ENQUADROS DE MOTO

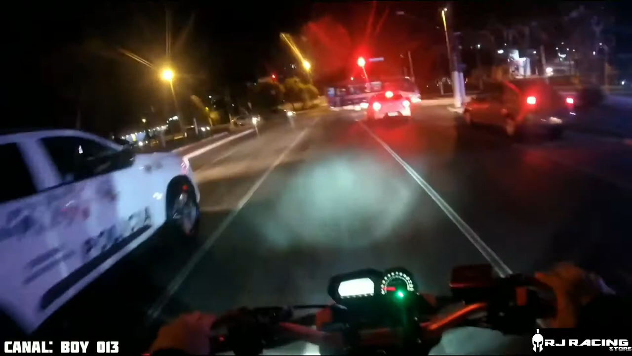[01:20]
Eita, agora deu ruim, pai. Será? Mas bem lá da viatura, família, não vai dar nada.
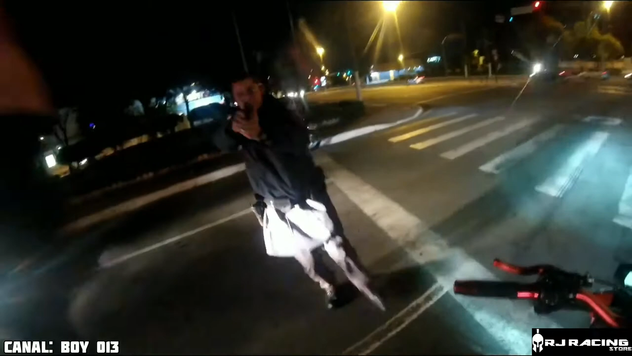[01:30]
Relaxa, tranquilo? Tranquilo, tranquilo. Tá em paz, tá em paz. Desce aí, Matheus. Pode empurrar pra lá? Pode empurrar? Pode empurrar? Coloca no pezinho, coloca no pezinho.
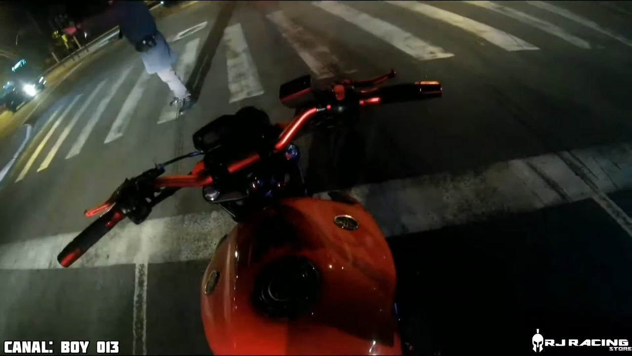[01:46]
Tá no pezinho aqui. Agora vai lá. Vai lá
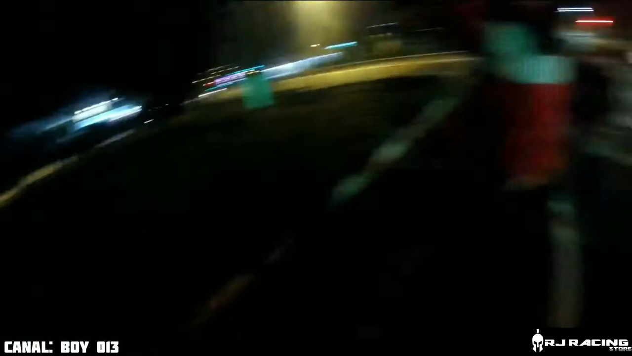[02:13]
Afasta as pernas. Deu ruim aqui, família. Vamos ver como é que vai ficar aqui a abordagem.